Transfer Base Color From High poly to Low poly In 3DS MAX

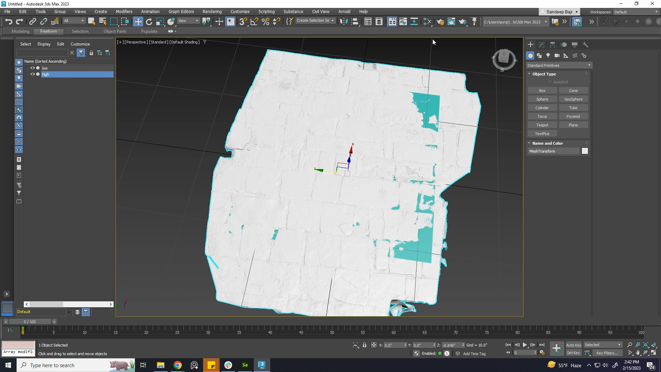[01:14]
Now, we need to add the texture to high poly that is generated with photogrammetry.